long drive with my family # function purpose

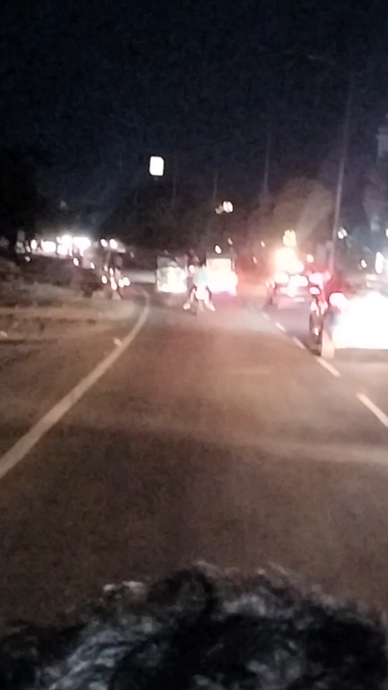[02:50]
and we will be able to get out of the bus. There is a lot of traffic and development in this area,